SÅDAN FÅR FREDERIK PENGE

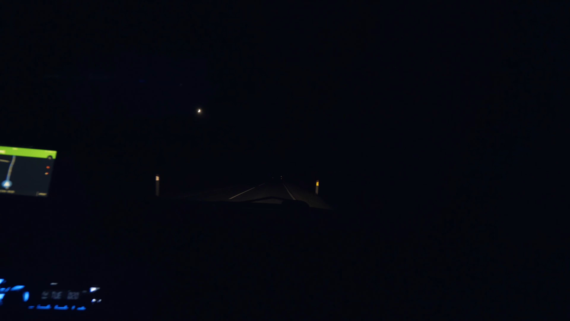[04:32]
Det er bare normalt aftenlys, ikke? Nu prøver vi at slukke for lyset. Så kan I ikke se noget overhovedet. Så tager der lige lang lys på. Det er så nightbreakernet. Vi er ude, hvor ingen har lyst til at være. Jeg kan ikke engang se noget, mand. Der er fucking øde, mand.